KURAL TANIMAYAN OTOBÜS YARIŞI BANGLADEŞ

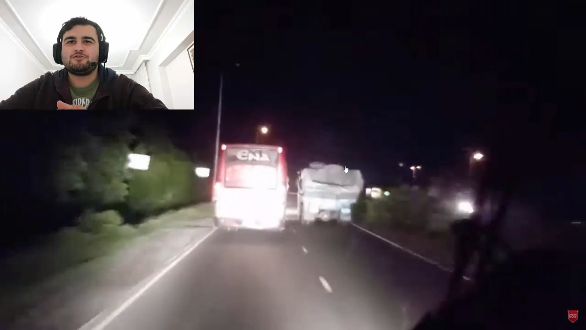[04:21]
Kör ettiler öndekileri. Öndeki adam zaten birbirlerine yol verme gibi huylar da yok. Yani vermemek için her şeyi yapıyorlar.
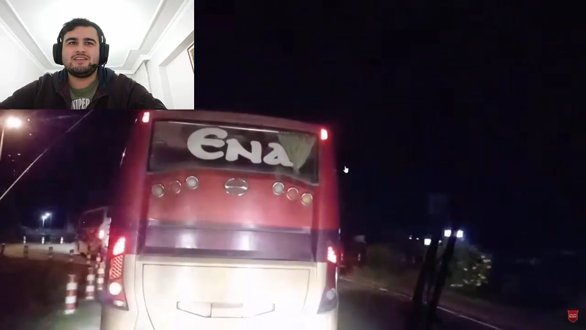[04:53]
Göbeğe gelmişler. Ezmi de. Nece konuşuyorlar bilmiyoruz. Bangladeşçi. Bangladeşçe bilenler varsa bunlar ne konuşuyor çok merak ediyorum. Evet, önünde iki tane otobüs var. Ne yapıyor selektör abi?
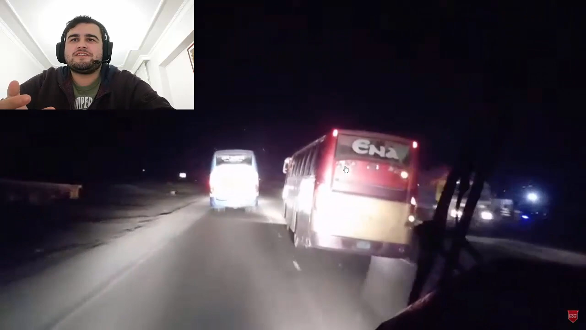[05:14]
Boşa selektör yapıyor ya. Ne gereği var? Sinyalin nasıl yani? Yok mu? Sanayi yok mu lan bu şey ya?
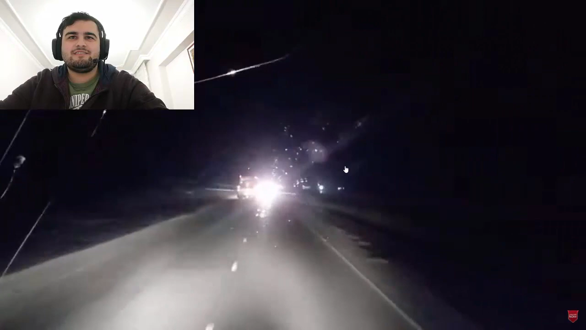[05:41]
Geçtiler, birinciyi geçti. Aa, adam hep riske attı arkadaş. Vallahi toprak topraktan hepsi gidiyor. Gözümüz kör oldu. Şekir lan kutçuk. Adam diyor kutçuk arabaya ne işi var mı yolda. Enayi'ye yetişemediler daha iyi. Dur yetişiyorlar. Kamyon soruyor. Evet, çok riskli bir ortam. 3 tane araba sorulamaya çıktı, birinci girdi. Diğer kamyon diyor ben o adamı sorulamadan geçmem.
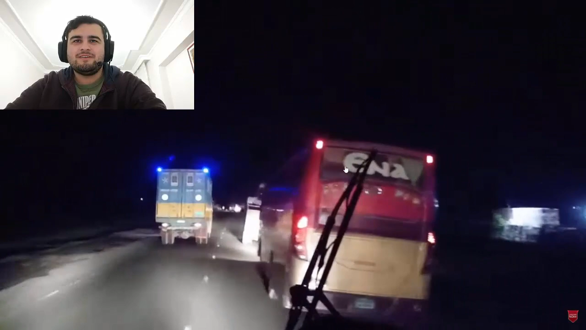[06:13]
Evet, at yarışı gibi abi. At yarışı gibi istiyorsun. Evet. Geçin gayrı oğlum. Karşıdan araba gelecek. Arada bakıyor orada şoför. Sağda ya direksiyon. Görüyordur yani. Ha, frene bastılar. Karşıdan kamyon. Kamyonlar da bayağı yavaş gidiyor. Büyük ihtimal çabuk soruyorlar. Evet. Öndeki kamyon abi ısrarla birkaç kamyonu daha geçti.
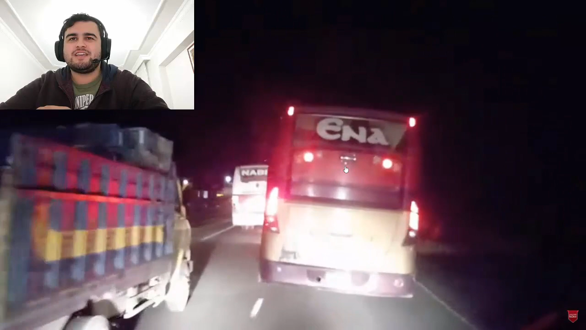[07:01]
Bu da riske giriyor kendine. Nereye gireceksin? Daha iyi nereye gireceksin? Ha, yol genişliyormuş. Tamam, bundan girdi. Evet, çift şerit yola geçtiler. Bak, yol vermiyor.
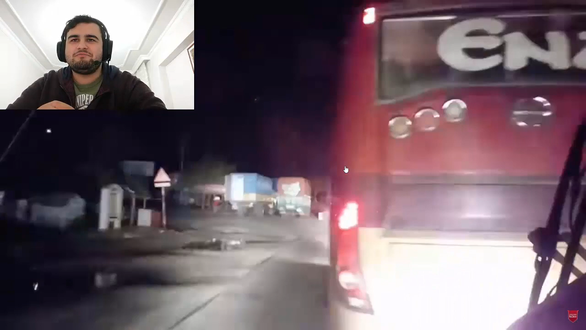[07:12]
İmkansız abi. Hızı da gitsem vermiyor. Burada abi araba kullanmayacaksın.
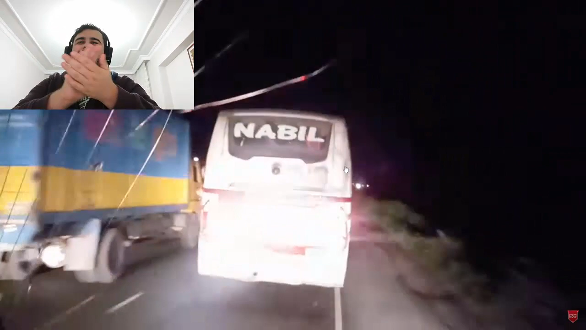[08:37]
Nabil'i de geçiyor. Ananı önüne vurdu lan adamı.
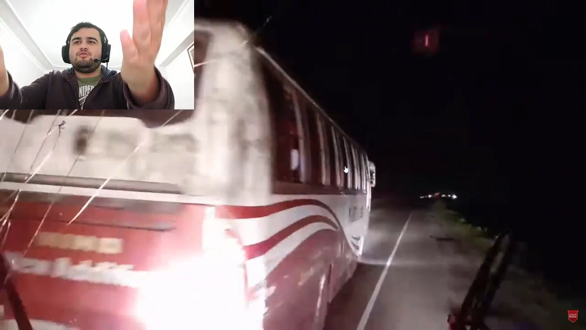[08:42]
DB Trans. NR Trans. Geç abi. Helalim var.
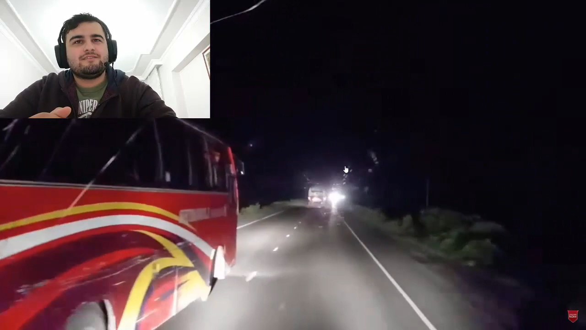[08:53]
Nerede mi lan? Karşıdan araba geliyor abi. Otobüsmüş. Vallahi iyi çarpışmadan gidiyor.